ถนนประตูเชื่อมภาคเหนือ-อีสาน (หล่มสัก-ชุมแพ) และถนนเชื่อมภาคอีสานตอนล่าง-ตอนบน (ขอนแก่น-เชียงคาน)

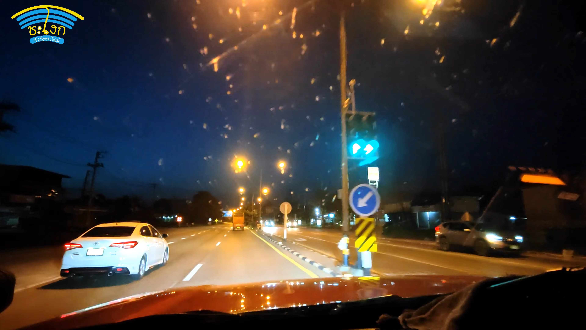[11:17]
2 สว่างเต็มที่แล้วนะครับเป็นบางช่วงทํานั้นเองเนอะนะครับจะเข้าเขตตัวเมืองเลยแล้วก็จะมีไฟ 2 สว่างมีอะไรต่างๆแล้วก็ไม่ได้หน้ากลัวแล้วนะครั
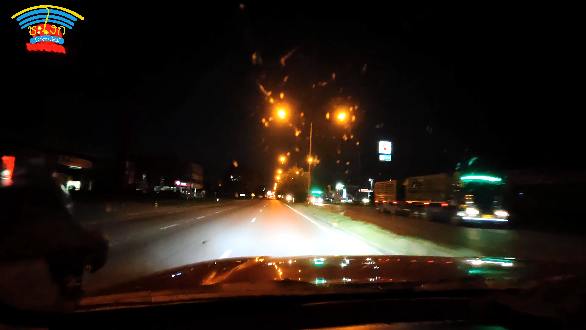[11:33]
บในระยะทางนะครับท่านจะเลือกสมติว่าท่านอยู่อุทยาอย่างชาติน้ำหนาวท่านจะไปกลับไปล่มสักนะครับแล้วก็อ่าพานทั้งลงไปดินใหม่เลข 21 นะครับขึ้นไปที่ตัวเมืองเลยมาจะหลดกันนะครับแยกข้างหน้านี้ก็ได้